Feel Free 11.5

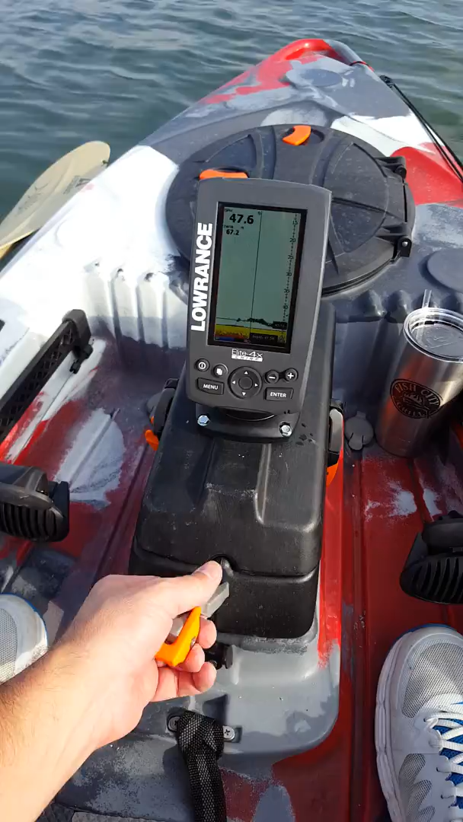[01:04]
have this sonar pod that comes with all of the Feel Free's. Make sure that's locked in real good.
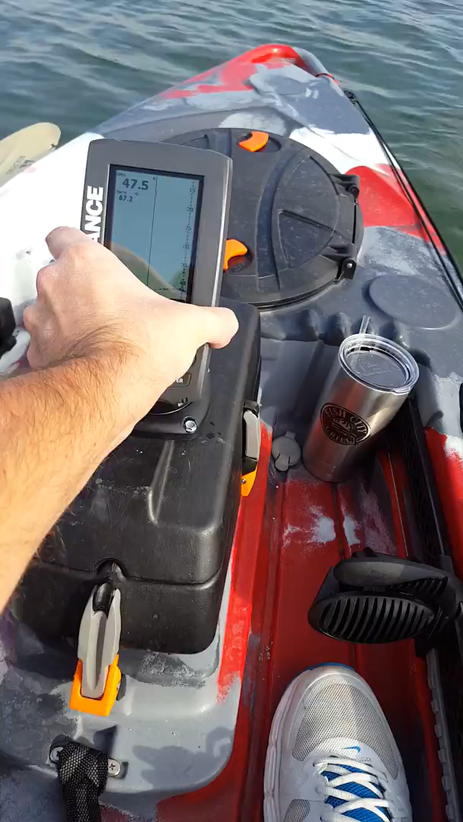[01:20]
So this thing actually sits in there just like that. So you got your transducer right underneath there.